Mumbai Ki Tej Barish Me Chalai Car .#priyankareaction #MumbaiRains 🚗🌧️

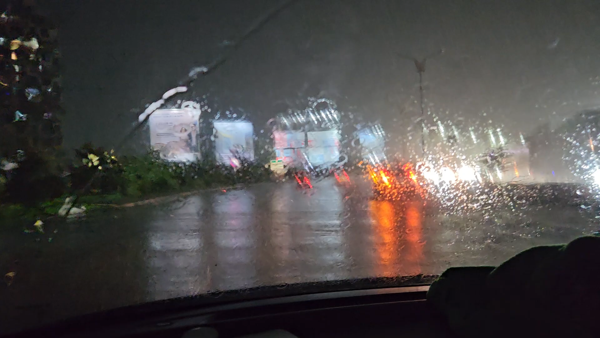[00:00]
Hey guys, now we have gone from Google and here we are going to be the Bhyanak Zone Barish Musla Dhar Musla Dhar Barish Here we go Here we go Visibility has been zero Why do you see the Wiper speed? The Wiper speed can be found So, we can't see the water has been zero Here